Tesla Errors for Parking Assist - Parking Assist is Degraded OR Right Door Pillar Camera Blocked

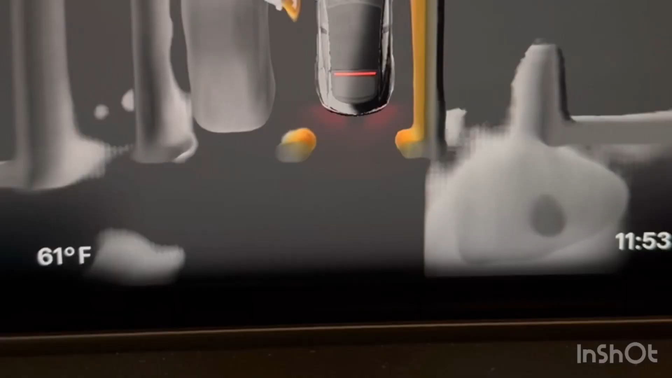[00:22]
if you see this it doesn't mean that you have damaged your cameras
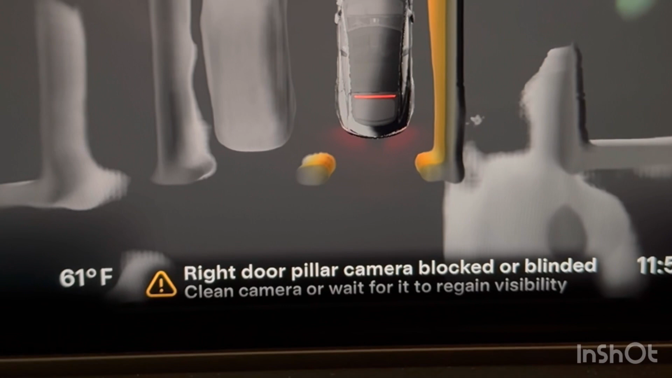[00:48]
around any cameras in this case it's a b b pillar so
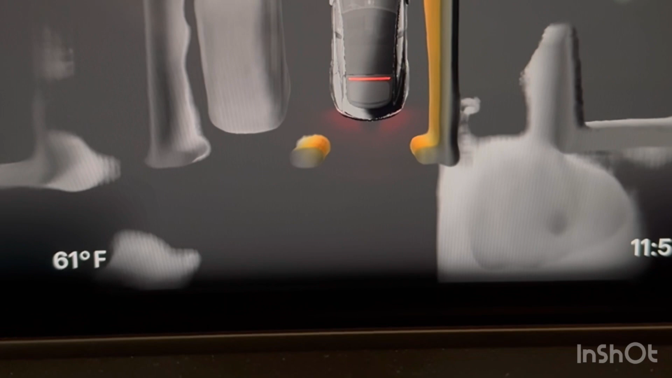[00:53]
what what you can do is during the daytime just go outside in a bright daylight